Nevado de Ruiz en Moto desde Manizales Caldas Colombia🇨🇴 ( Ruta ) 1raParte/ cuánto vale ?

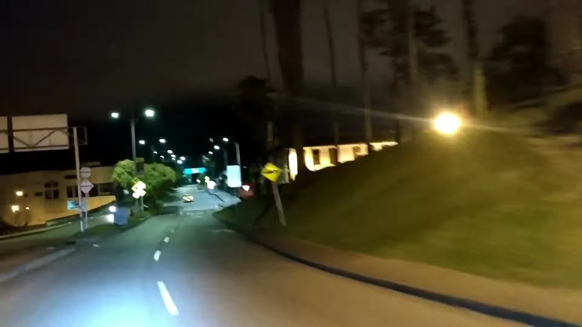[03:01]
Vamos a llegar ya al sector del cable.
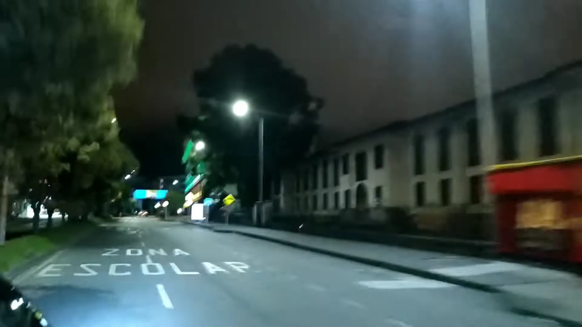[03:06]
Aquí vamos a pasar por mera chimba de colegio. Y mire cómo lo iluminan de bacano.
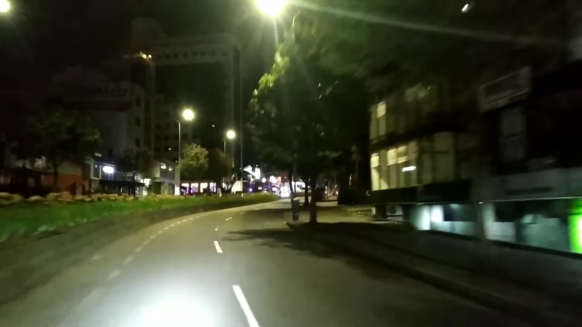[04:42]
Qué bueno, pero qué bueno que la economía se esté reactivando otra vez. Este es un sector de rumbeaderos y ya se ve gentecita. Ya pues no muy lleno como antes, pero ya se ve algo de gente y eso es bien, eso es bacano, me alegra mucho por los comerciantes.